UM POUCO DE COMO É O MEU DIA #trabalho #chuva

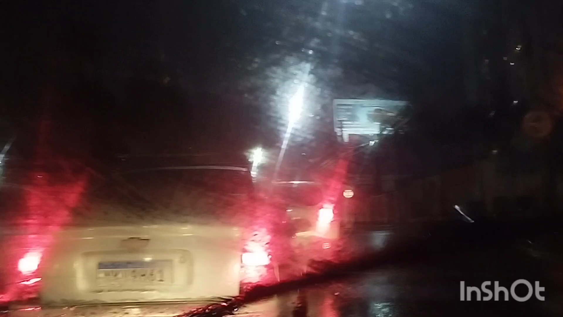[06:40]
O trânsito está intenso É só horas da noite Passando o trânsito muito bem